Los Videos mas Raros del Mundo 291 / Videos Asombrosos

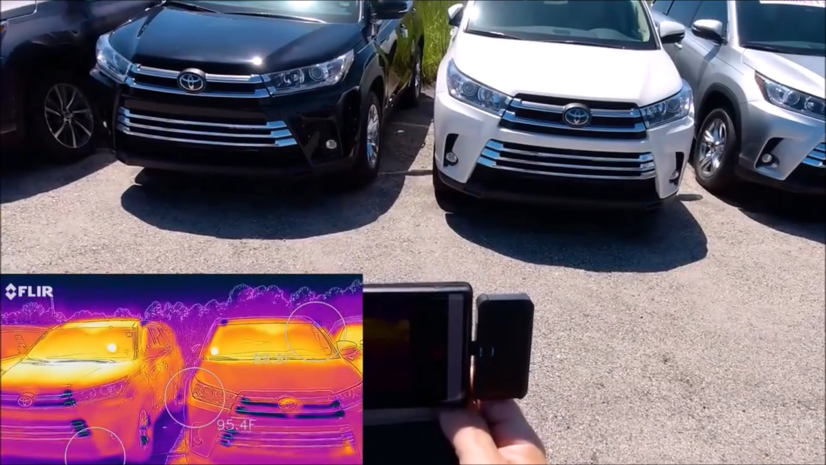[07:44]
Veamos si esto es posible. Este otro video fue grabado por el YouTuber MaxCarInfo.
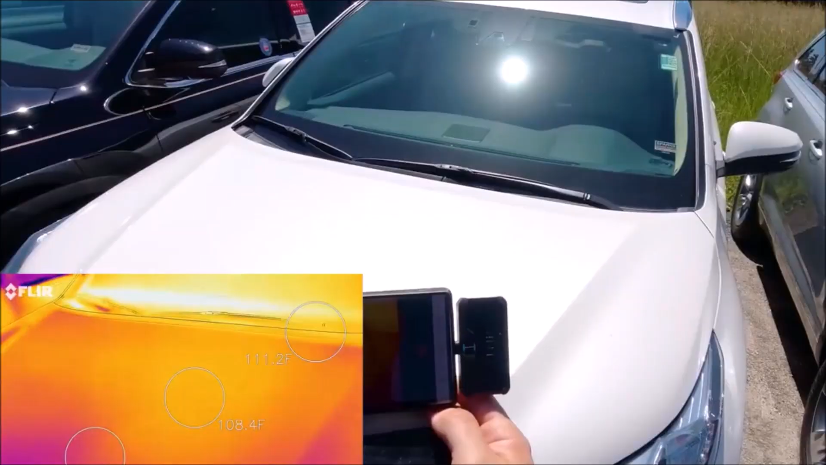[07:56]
Utiliza una cámara térmica para medir la temperatura a la que llega un automóvil blanco y otro negro.
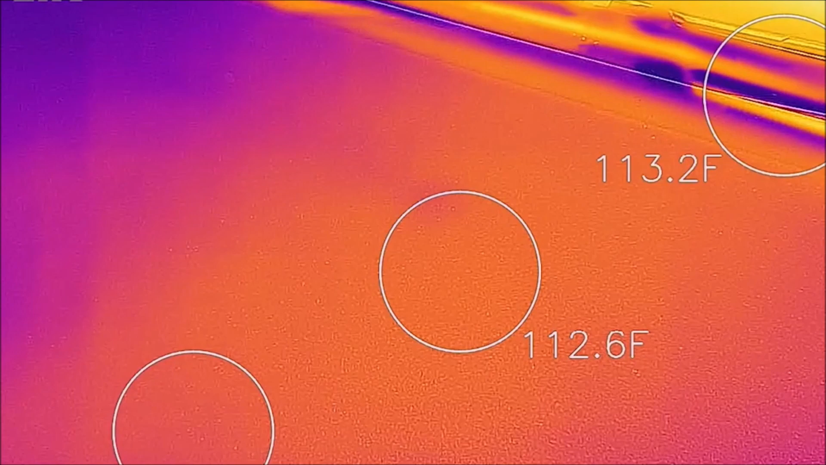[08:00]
El auto blanco llega a los 45 grados Celsius.
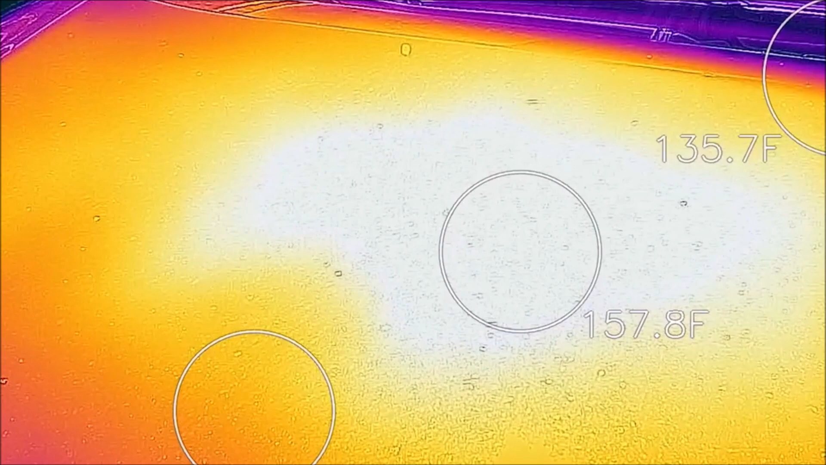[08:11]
En cambio, el auto negro alcanza los 159 grados Fahrenheit, que equivale a 70 grados Celsius.